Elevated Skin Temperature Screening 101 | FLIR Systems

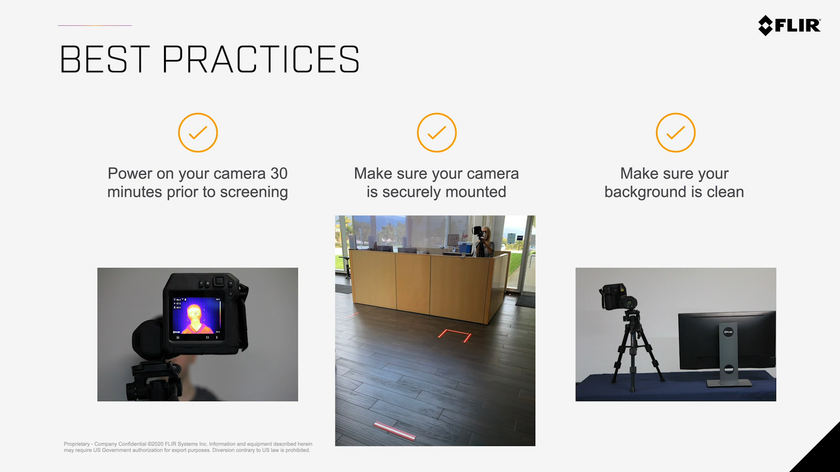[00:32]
This will ensure the camera gets up to operating temperature and adjusts to the environment. Next, make sure your camera is mounted securely and, if possible, in a location where the ambient temperature is less susceptible to change. Make sure that your background is clean. Hot objects in the field of view, such as lamps, monitors, and computers can impact your results.
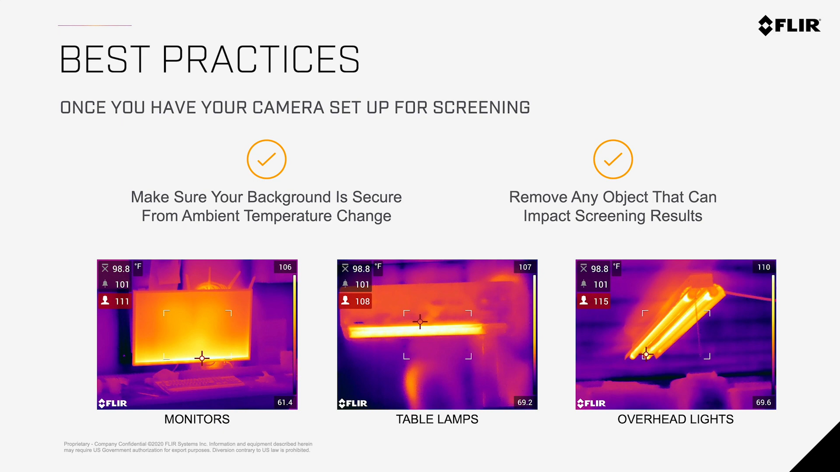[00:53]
Let's turn our attention over to the on-screen display. On the screen, you will see three temperature boxes displayed in the upper left-hand corner. The topmost box displays the average temperature. The middle box displays the set alert temperature, which can be adjusted in the screening mode setup page.
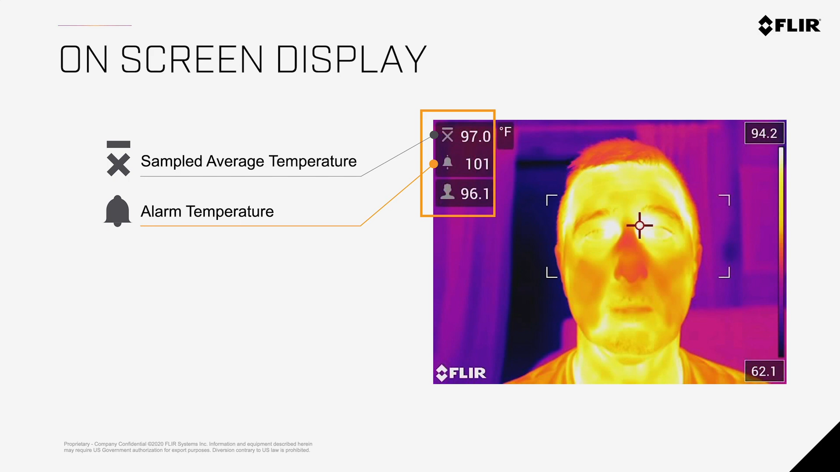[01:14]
And the bottom displays the current subject's skin temperature. When you begin the screening process, have your first subject move in front of the camera. Next, make sure the camera is in focus. This can be done by pressing and holding the autofocus button and using the manual focus ring on the camera's lens. Once the camera is in focus, we will need to set the area within the image where we will focus on.
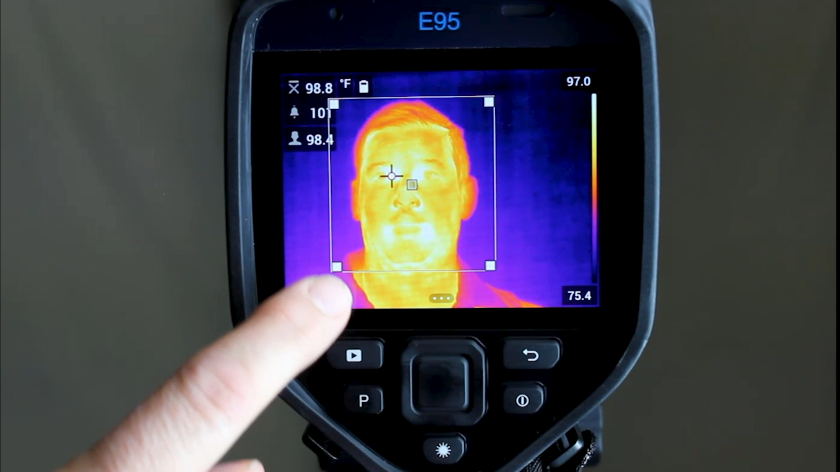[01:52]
This can be done by touching the screen within the screening area. This will now allow you to move and resize the screening area. For best results, you should focus on the face of the subject. If this is your first screening of the day, or if it has been some time since your last screening, you will need to reset the old data and begin building a new average from healthy temperature samples. To reset the existing data, press and hold the P button. To average in additional samples, short press the P button.
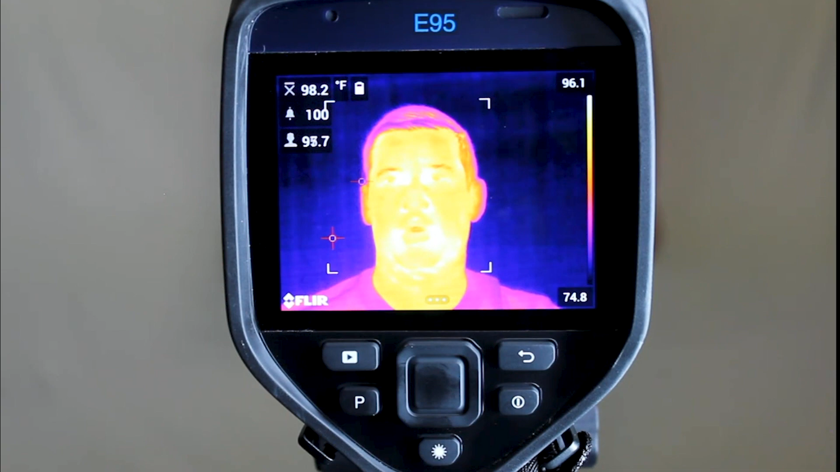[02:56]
Adding additional samples should be done every 60 minutes to factor in changes to skin temperature that occur naturally over time. If the ambient temperature is changing rapidly, it is suggested that you update more often. When you have everything set, you can start moving subjects to the designated screening location one at a time. Make sure that each subject is screened at the same distance. They should be positioned in the predetermined location that has been marked on the ground. Have them pause for one or two seconds to allow the camera to focus in on the hottest spot, which should be the corner of the eye near the tear duct area.
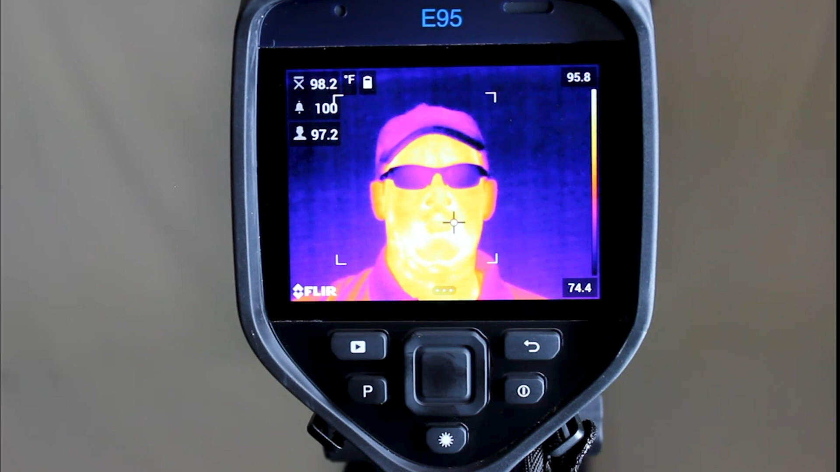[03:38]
This location provides the closest temperature correlation to human core temperature. During the screening process, you will want to make sure that all hats and glasses are removed prior to screening, as these can impact our readings and provide false information.
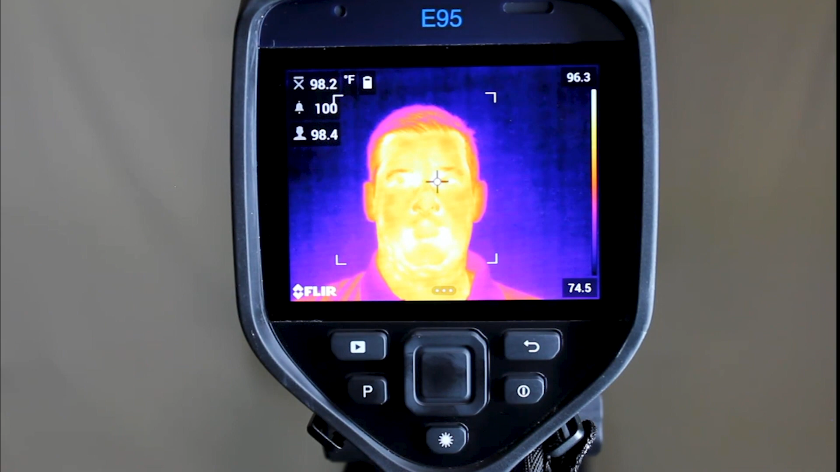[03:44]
If you detect elevated skin temperature in a person being screened, please request that the individual be screened using
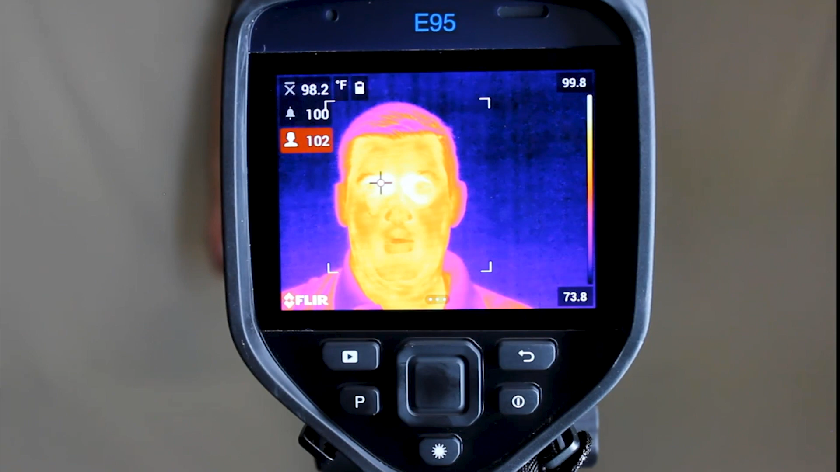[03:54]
On screen: spot 98.2°F
a device designed specifically for measuring body temperature, such as a thermometer.